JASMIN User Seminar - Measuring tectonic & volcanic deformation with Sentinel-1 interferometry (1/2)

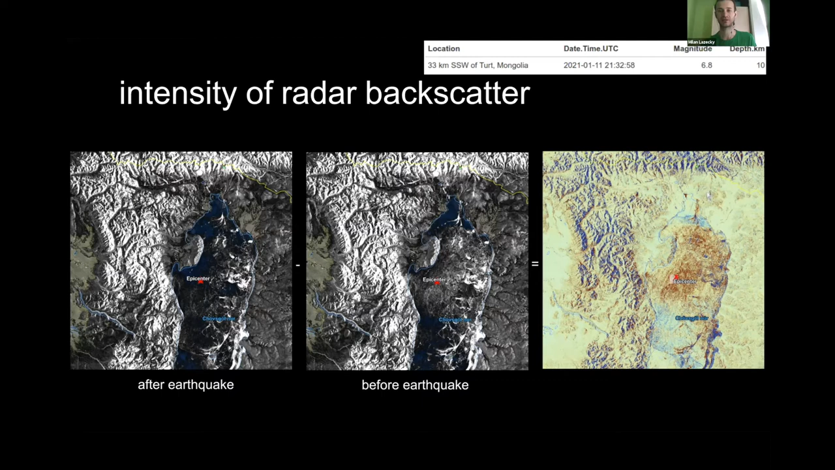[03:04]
water content because the radars are mainly sensitive to the electric properties of the objects. Well it doesn't give us much of information so let's see what else we can get from radars. Not only intensity of the reflected wave but also something called phase delay. So difference in the wavelength that is like scattered. So again if we use the information of phase delay the picture of the face doesn't make much sense actually it looks like black and black and white.
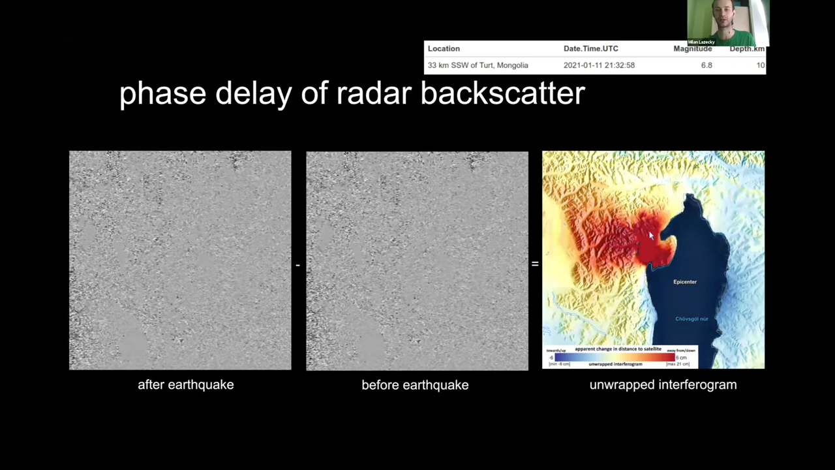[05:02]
The maximum would be um over six okay okay the maximum here is 21 centimeters of the of the of the change. This is what we what we can measure here. So the Comet LIXAR system goal is to perform such measurements